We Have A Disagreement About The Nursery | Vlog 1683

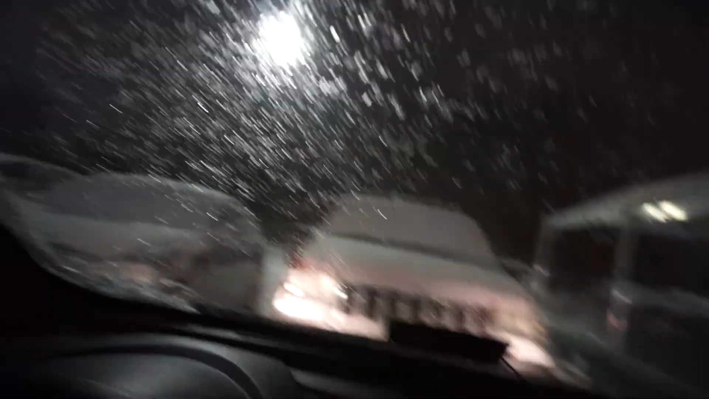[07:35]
We have to get through all this snow and garbage first, and we'll see you there. All right. So, this doesn't look like much, but this is about $75 at Walmart.